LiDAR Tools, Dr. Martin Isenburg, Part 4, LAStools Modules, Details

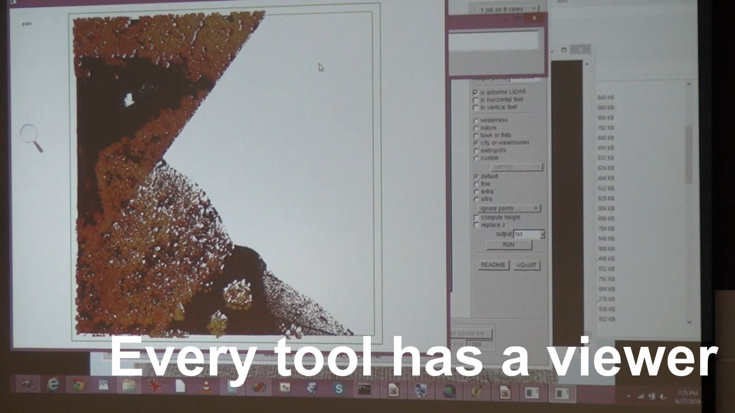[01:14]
This is now unclassified LiDAR data from a forested area,
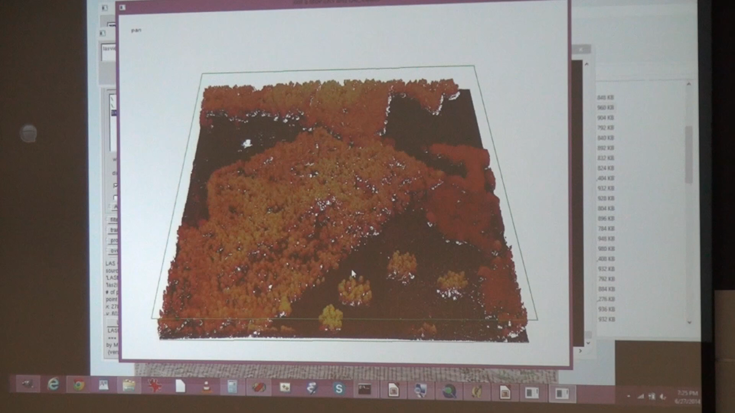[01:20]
clearly forested. We can do, we can look at the points real quick.
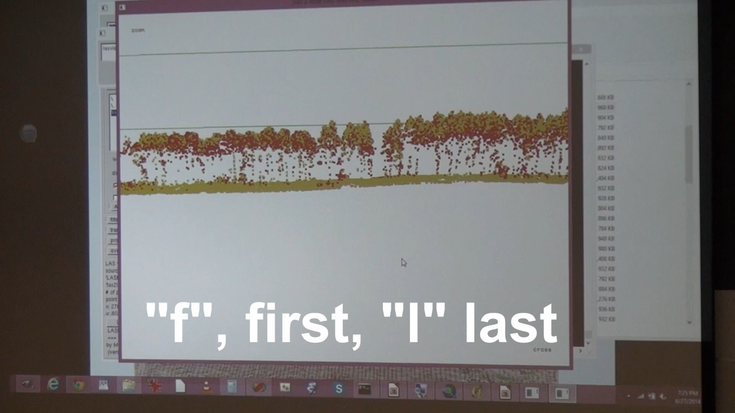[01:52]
And you see a lot more intermediate points, a lot more green ones.
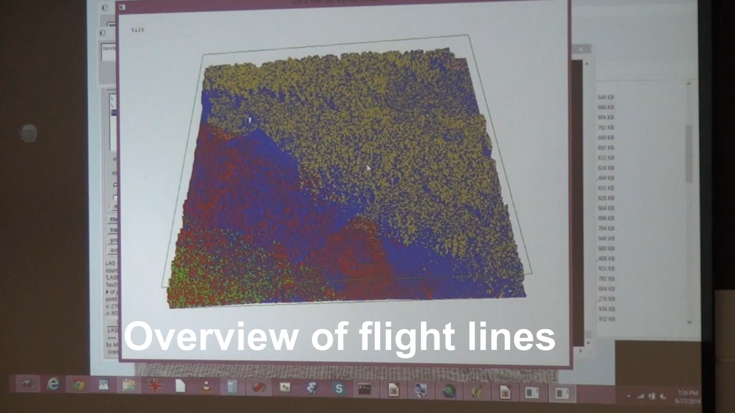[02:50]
0, 1, 2, 3, 4, 5.
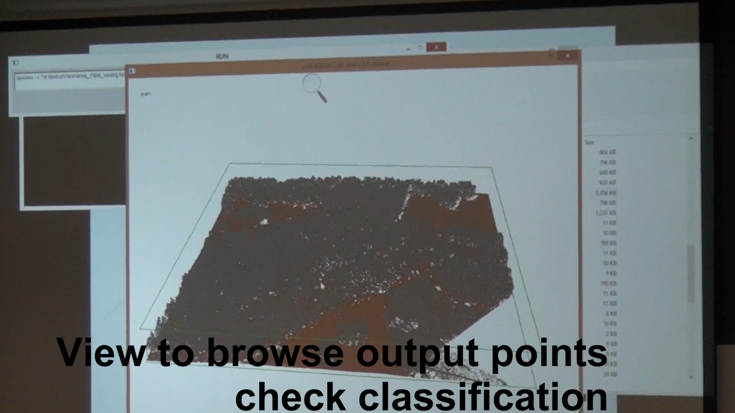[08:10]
And here are the ground points.
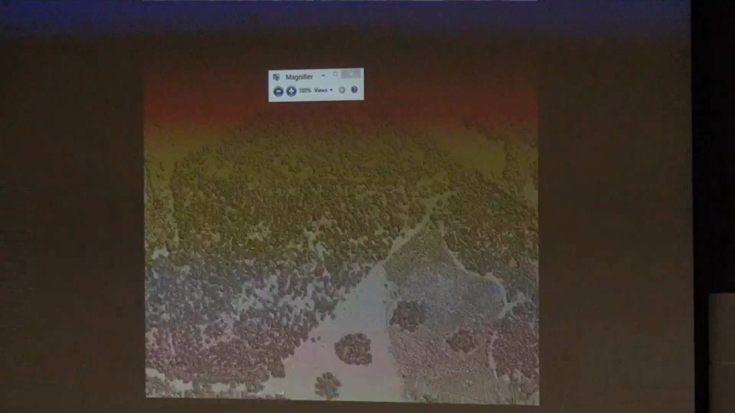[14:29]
And in the same folder is the DTM.
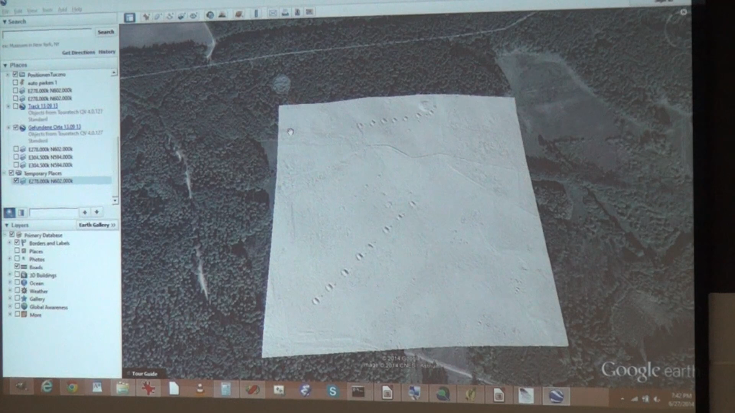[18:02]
And then I happened to meet a German bunker, a bunker finder, like a guy who just goes around, tries to locate old bunkers. And then I told him, hey, we have lidar data here. And then we got together and we found all these bunkers in the lidar before he even went there to find them. Uh, but that's a followup story on the blog. So if you're interested.
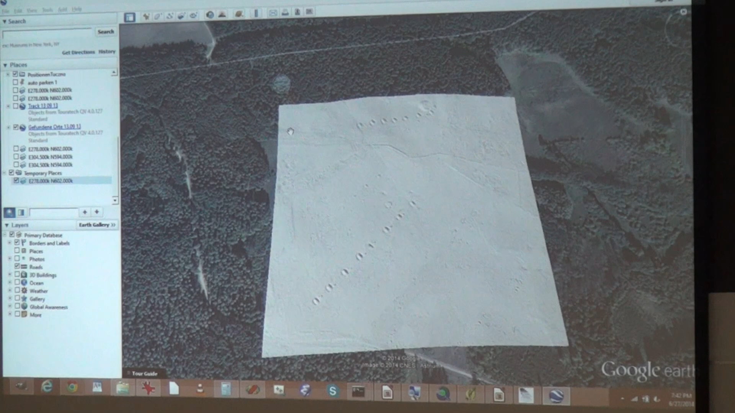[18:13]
Okay. So I basically showed you now how to do a very simple lidar pipeline. Uh, we start with raw lidar and we create the product everybody wants.